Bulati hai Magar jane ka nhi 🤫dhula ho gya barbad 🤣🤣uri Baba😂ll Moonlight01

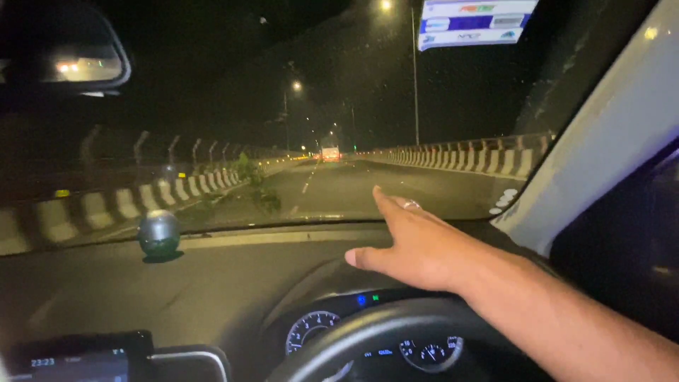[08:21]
ओ माय गॉड सरायघाट ब्रिज पहुंच गया, अभी पहुंचने वाला है, ज्यादा दूर नहीं है। तो कैसा लगा बीरेन? मजा मजा।